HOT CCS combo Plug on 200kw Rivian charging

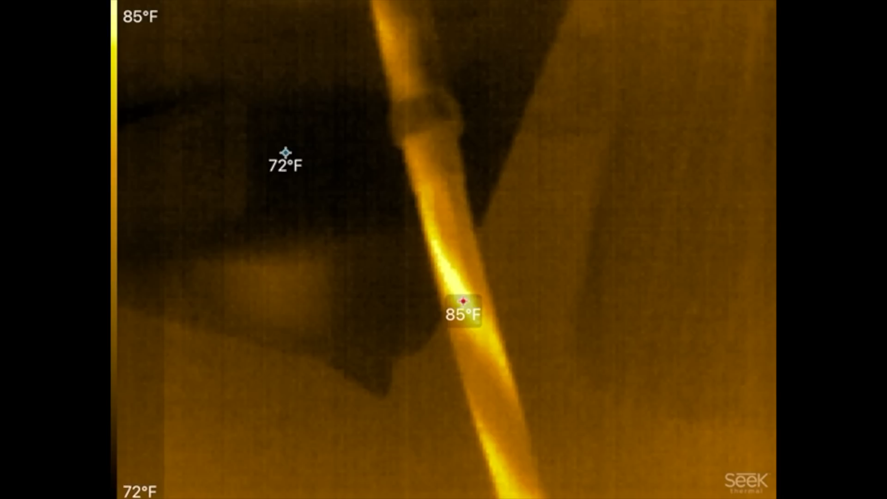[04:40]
On screen: scale top 85°F, scale bottom 72°F
okay so now i put this setting where it shows you 85 86 degrees fahrenheit on that cable and you can totally see where the conductors are and probably where
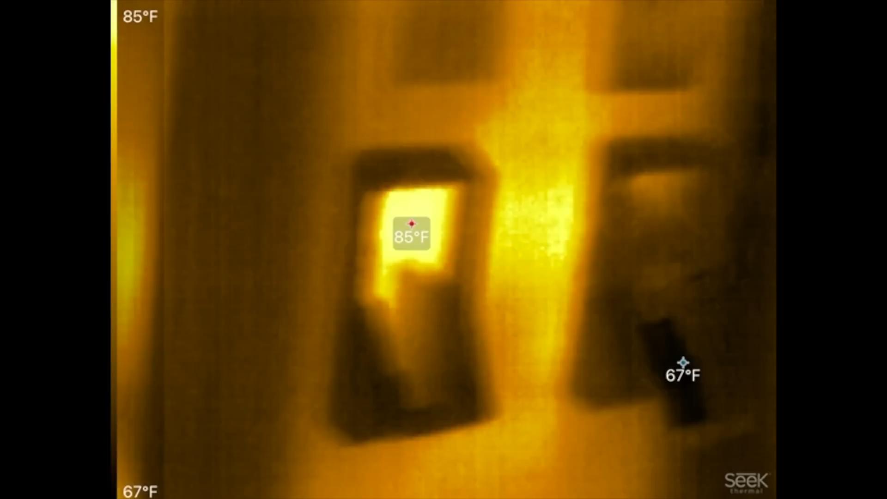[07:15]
On screen: scale top 85°F, scale bottom 67°F
okay so this is how hot that cable
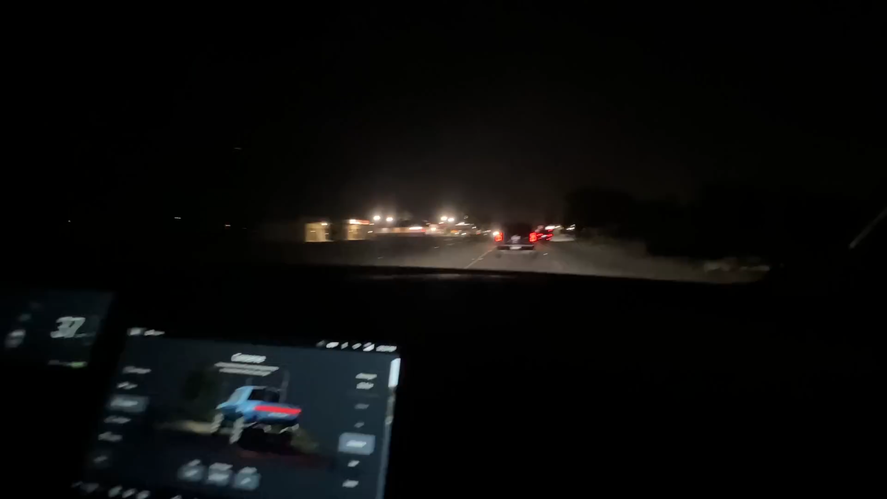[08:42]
What do you guys think about that light bar?